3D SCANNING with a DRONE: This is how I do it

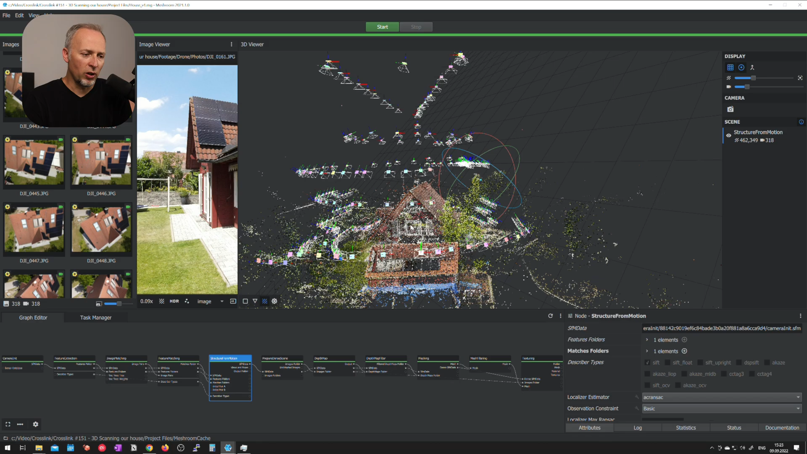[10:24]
point cloud and that point cloud shows you already a bit like how much quality are
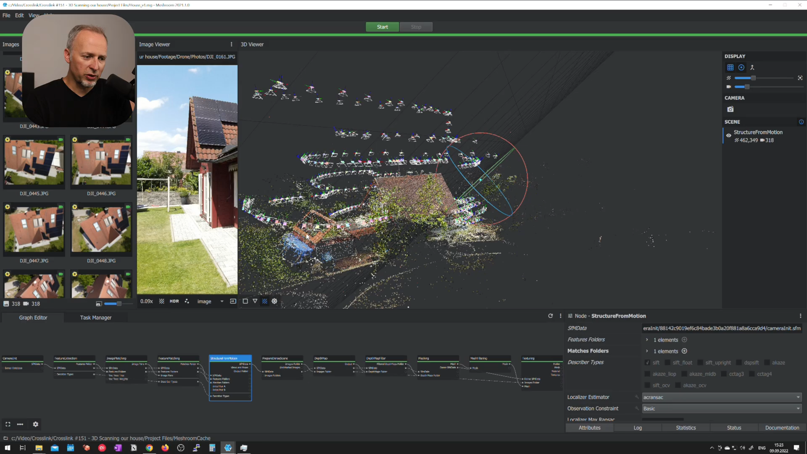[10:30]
you going to expect from this calculation is there any huge holes in this thing is there very dense areas and are there areas where that point cloud is not very dense so not much detail to be expected and that might be the areas where you should take more pictures to get more detailed you can already guess from this step i could stop at this step already and analyze this and figure out where i need to take more images so the next step is called meshing and that meshing step is gonna take much much longer than structure for motion
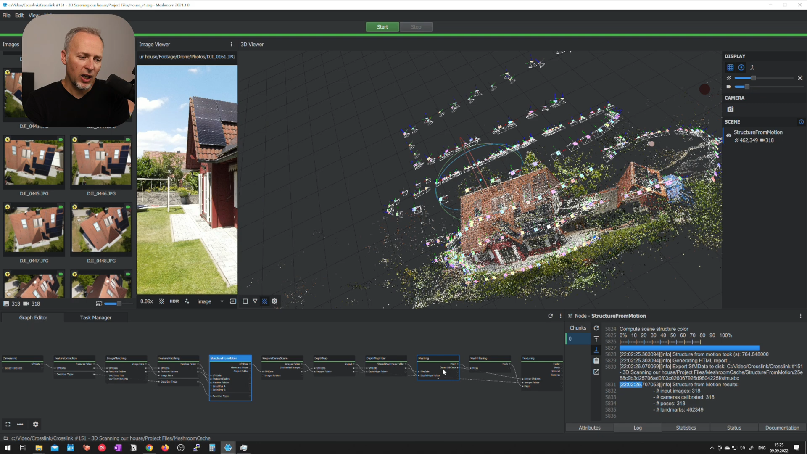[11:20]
you go to the first step and you look when this has been started in this case about nine o'clock in the evening structure for motion was finished about one hour later but if we look at when the meshing process has been done the next day at noon so that means it ran 15 hours just to do the meshing step so the meshing step is going to give us a 3d model from those images already it is not a textured colored version yet but that might be perfectly fine if you only want to take the model so the 3d reconstruction of this scan and put it into a slicer software and 3d print it it's not that easy however you need to do some intermediate steps to clean the model and prepare
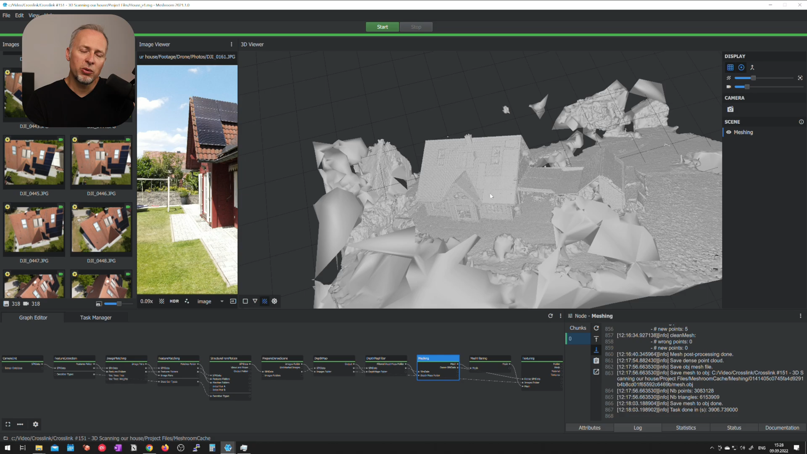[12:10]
you to figure out the quality of the final result because that's not going to change in the textured version this is really already showing you are there any gaps and holes and we
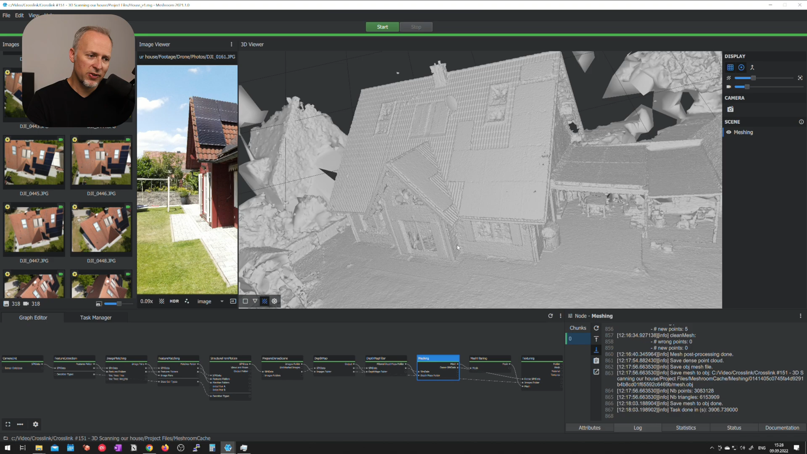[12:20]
can see this is far from perfect yet because we have probably some issues with some of the camera positions if we turn this model further around you can see that on the back side of the building we have a few huge issues for example here on this side and we will see this in the colored version even better there was this huge tree in front of the building so there's a huge hole because we don't
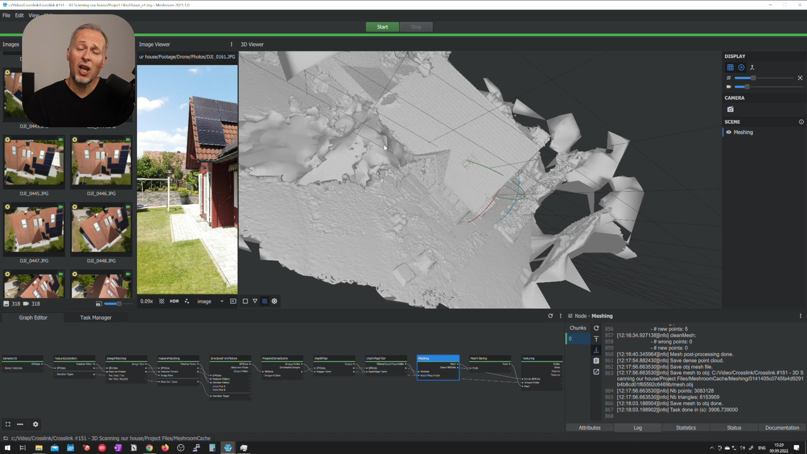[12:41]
have images yet into this process which cover the gaps that the drone couldn't see and same problem here on this side is a little bit of a hole here in this building
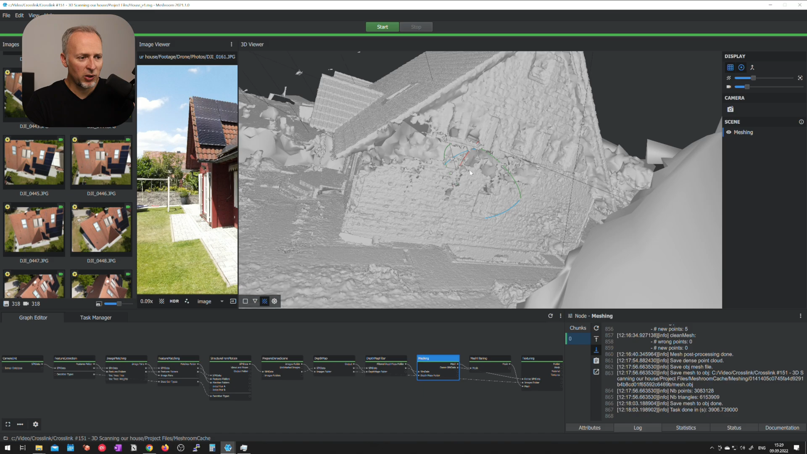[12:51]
because probably i didn't have enough images that overlapped and there was probably also some reflections in those images that's another issue if you have the sun coming down harsh and if you have some shiny surfaces that reflect the light back it might be that the software doesn't figure it out yet and it thinks that there is actually a hole in the building instead it was just a reflection so this can happen and it might be the case that you need to retake those images when it's cloudy or you need to edit those images so you reduce the amount of reflections a bit this is all things that you will see in
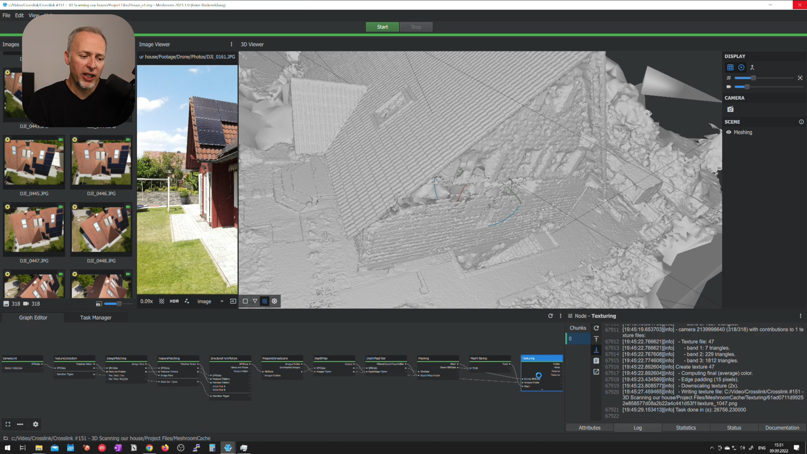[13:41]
after the actual meshing so if you really want this textured version you really need to wait quite a bit longer now let's open the texturing result and you do this by double clicking the node so i don't want to see the meshing together with texturing i'm just clicking on this eye and it's not showing the meshing anymore it's just showing the
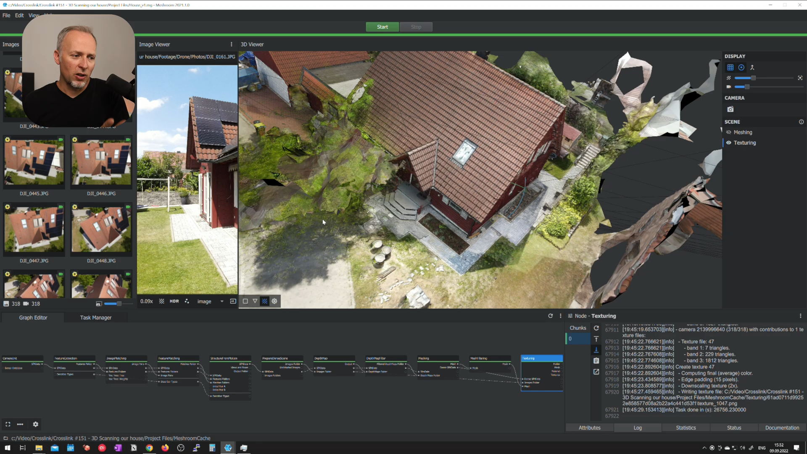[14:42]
of this problem here with the tree let's open up that version so again the first thing that i want to check
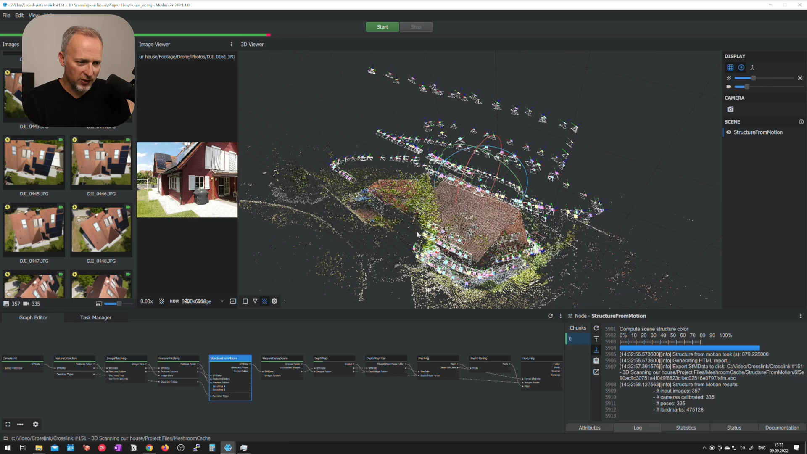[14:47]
is the structure from motion result that's going to show me which kind of images which of the images that
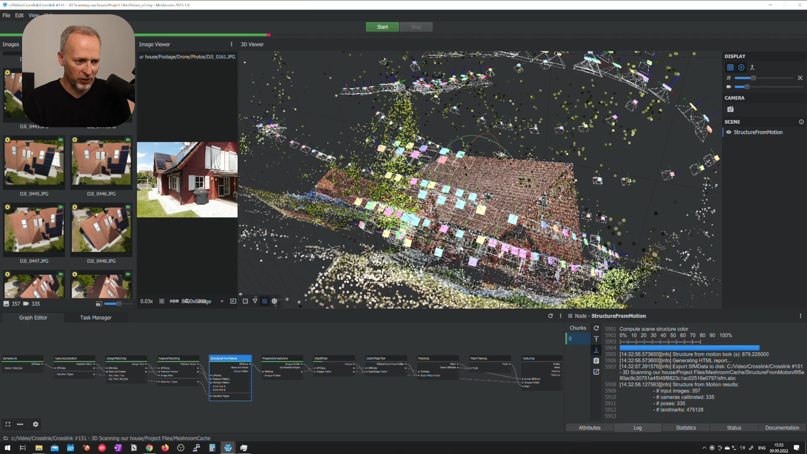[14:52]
i've additionally taken have made it into the final calculation and you can see specifically on this side there's now much more cameras visible however if i'm looking in this list here on the left hand side i can see now i have 357 instead of 318 images input images but only 335 images made it into the calculation so some of the images didn't go into the calculation and that's not good because that means i have to go back again and retake those images